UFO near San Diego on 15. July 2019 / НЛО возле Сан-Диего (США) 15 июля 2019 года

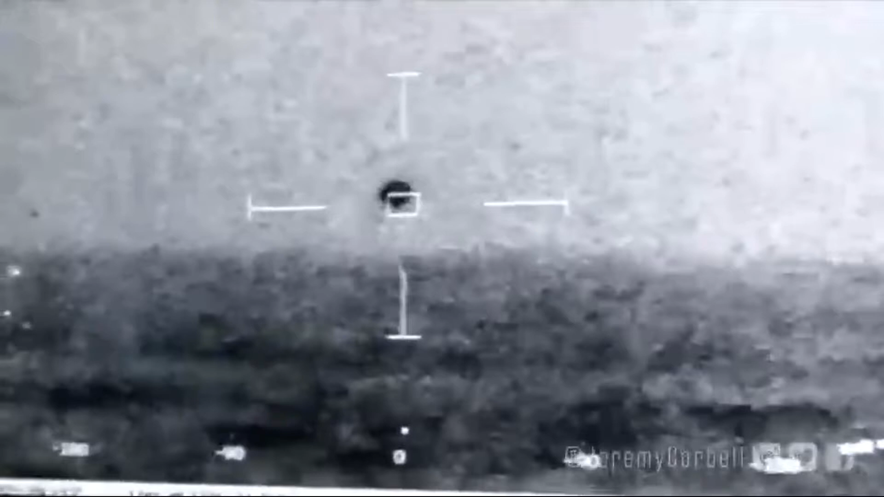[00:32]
It's flashing and bearing a ring. Got 2 minutes, 3 knots. Keep going, bro. Let's go down.
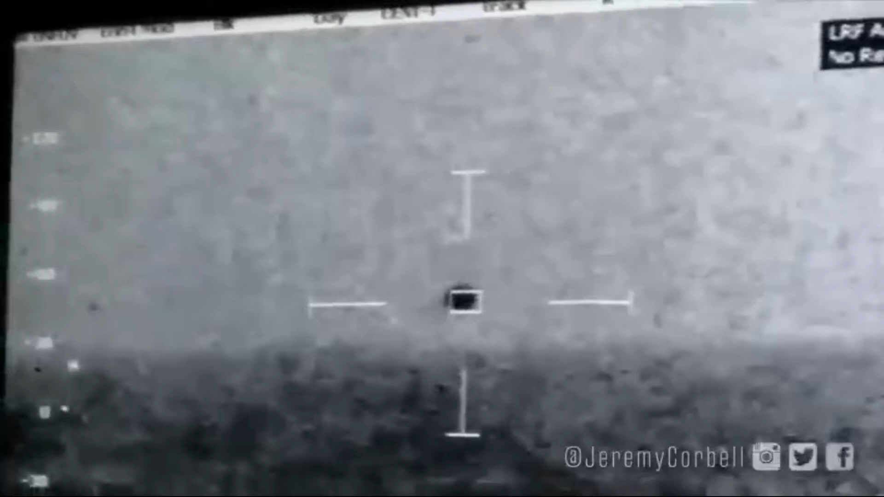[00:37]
We're making 10, so we can probably bring back 35 relatives. Sir.
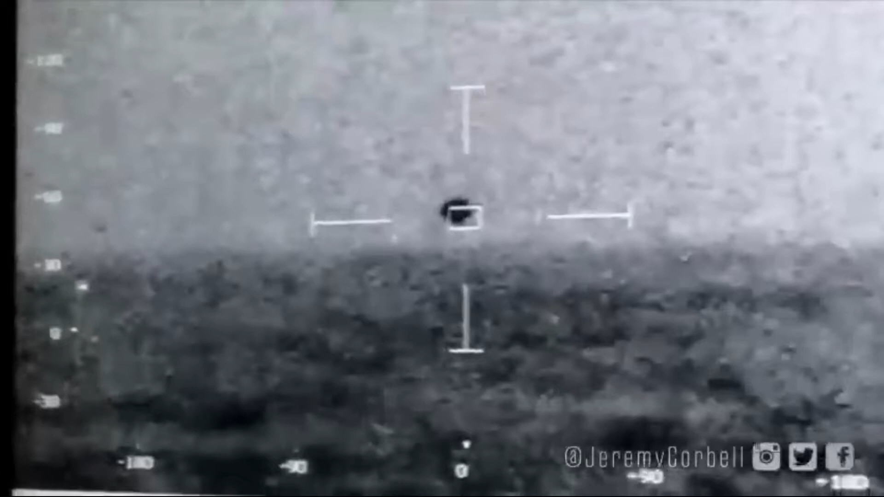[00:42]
Yeah, I'll bring it down. We got some, a lot of white water out there, some 6 foot 12s. Whoa, it's getting close.
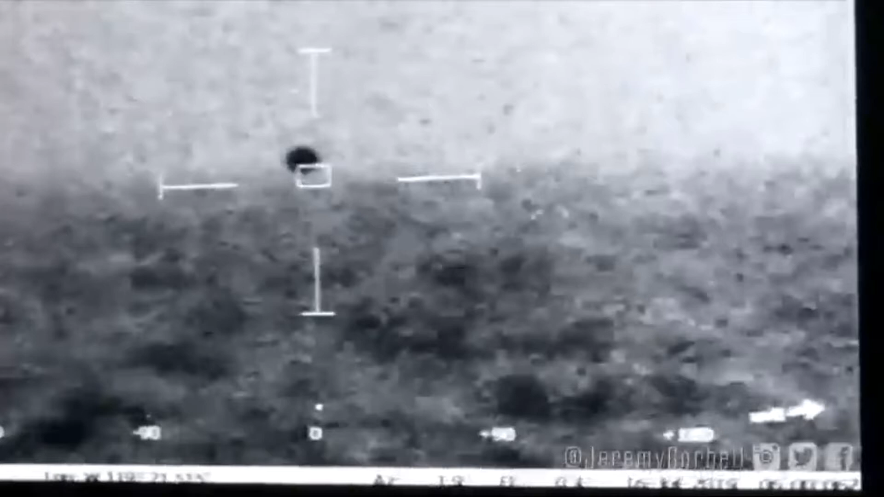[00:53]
Yeah, we have 31 knots sustained wind, topside, gust of 40. Whoa, splashed. Splashed. Mark bearing and range.